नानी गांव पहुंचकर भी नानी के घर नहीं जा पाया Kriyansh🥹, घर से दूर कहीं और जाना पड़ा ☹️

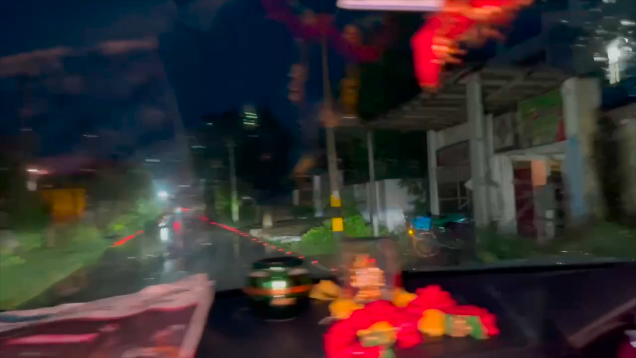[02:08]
बारिश बहुत तेज हो रही है, पूरा पानी जमा हुआ है।